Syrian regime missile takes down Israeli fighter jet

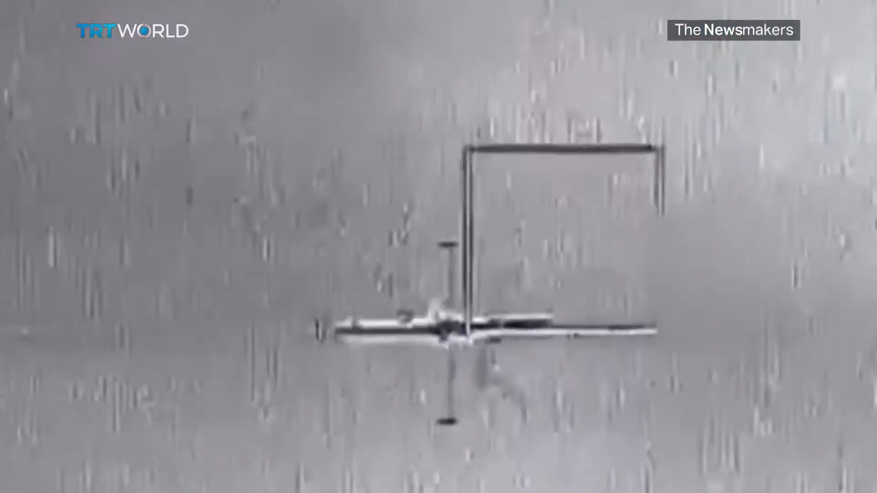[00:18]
This morning, Iran brazenly violated Israel's sovereignty.
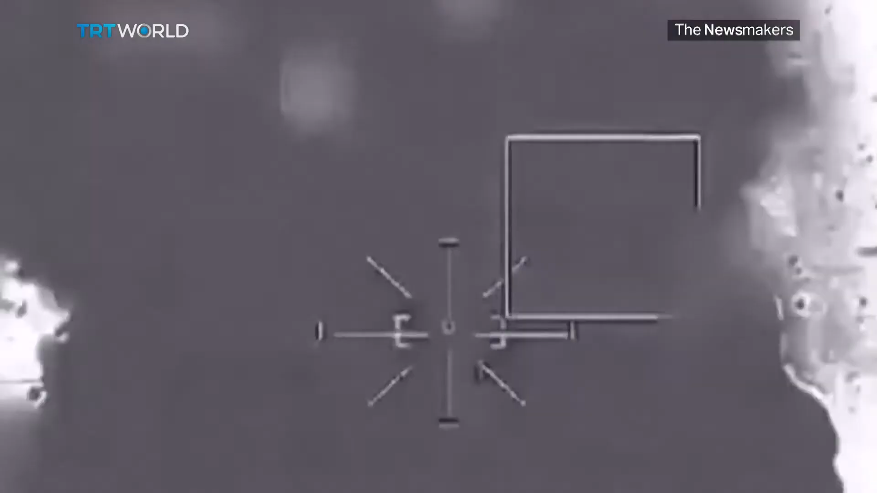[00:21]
They dispatched an Iranian drone from Syrian territory into Israel,